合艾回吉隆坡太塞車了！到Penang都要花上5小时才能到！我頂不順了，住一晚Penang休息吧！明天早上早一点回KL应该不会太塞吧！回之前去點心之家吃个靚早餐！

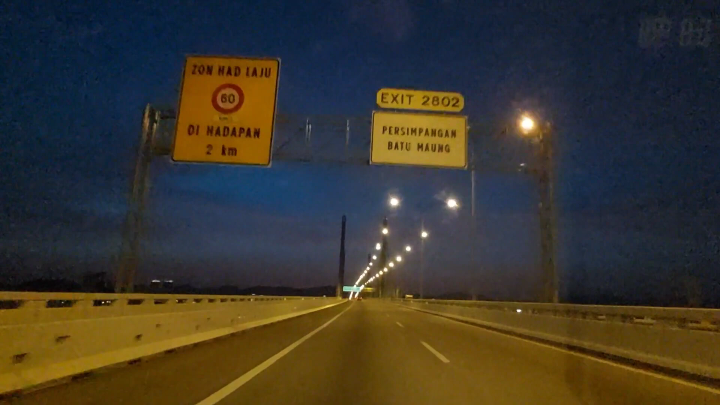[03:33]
好靓那个桥，因为冇开灯哦，开灯好靓哦。冰山，我又来了，
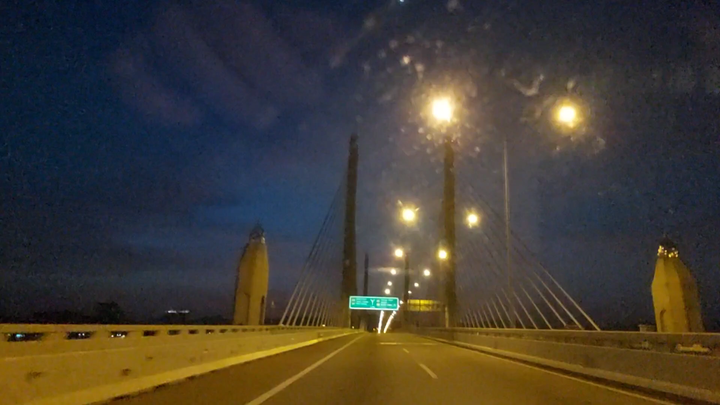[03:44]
好靓啊 ，Georgetown， 哇，好靓，开灯就靓。周先，哇！